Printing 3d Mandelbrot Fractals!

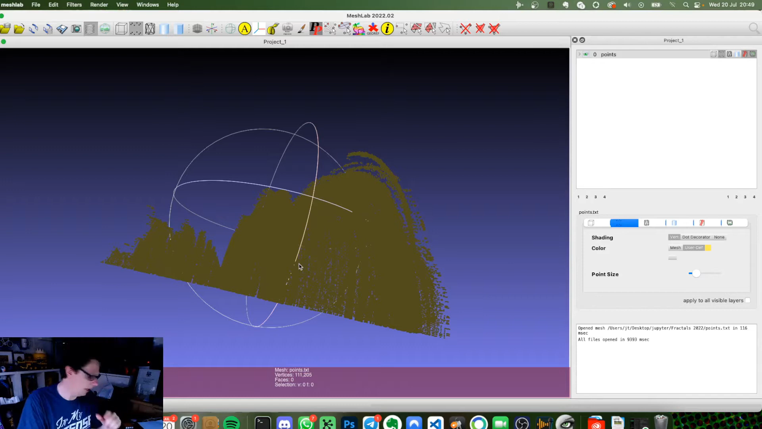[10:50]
and project like a circle at each point and then have those circles merge together and then print the object that it rotates from um and that is actually how you can end up with some interesting shapes or i can begin to use the algorithms here to actually say i want to turn this into a hole so meshlab
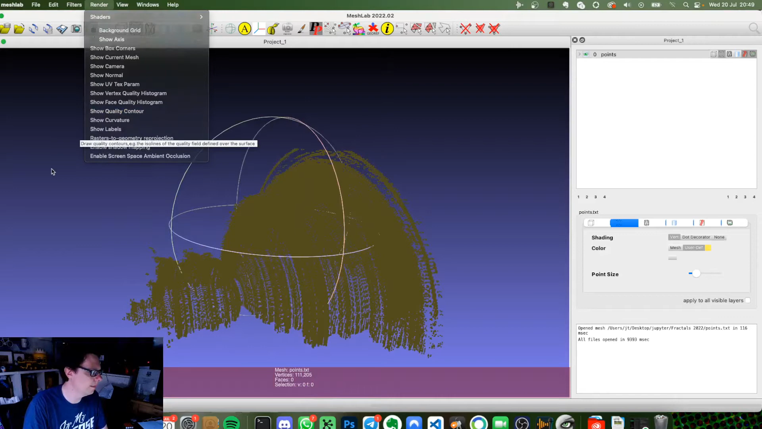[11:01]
has some tools in it where you go filters i can then do things like remesh using surface ball pivoting which i've just explained
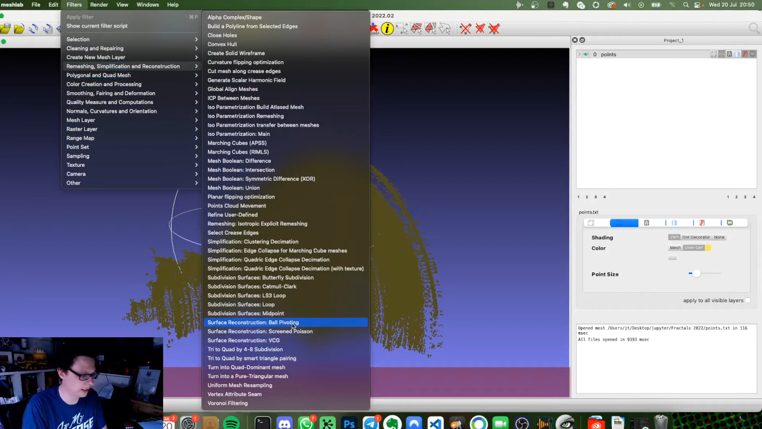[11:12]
and that will actually give a shape so you do ball pivoting you give it some value in here and it will begin to try and work out what that shape looks like that in itself is just a whole bunch of faces which you still need to turn into a three-dimensional body so you can then again in meshlab or another tool say well with those faces i actually want to
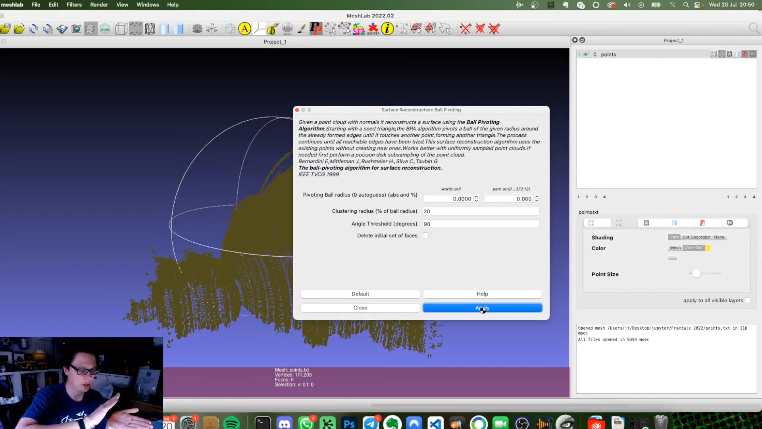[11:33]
give each face a thickness you say it's done it at this point without any simplification it's created all these individual faces there are some floating ones which are going to be interesting if you want to try and print it there's also an awful lot of holes um and that's because when you use it's worked out the size of the ball it should use for this sort of density of points it's a bit of a size but then it thinks there's big
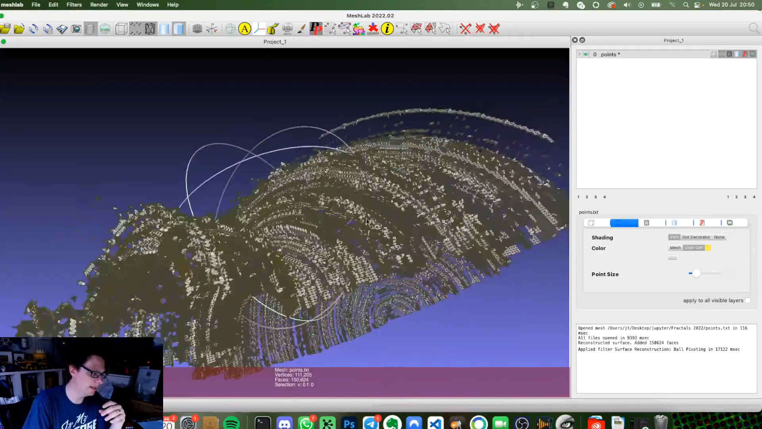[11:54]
gaps where the object may be a bit smoother so it's created a lot of a lot of gaps in this
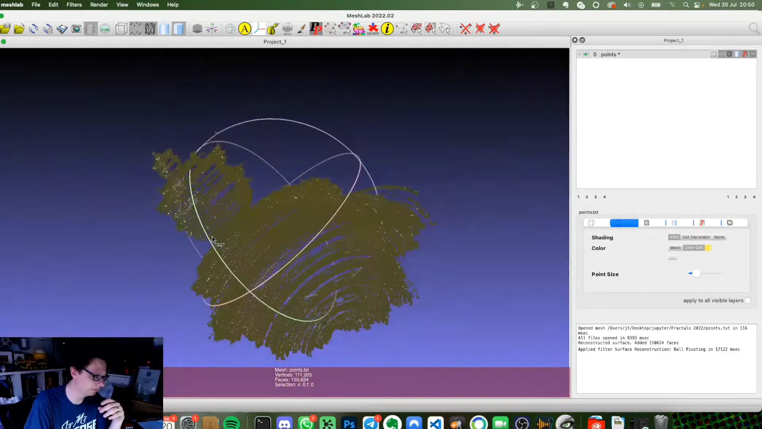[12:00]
so you do need to actually simplify the object a little bit to get to a point it's printable and from there you then produce objects such as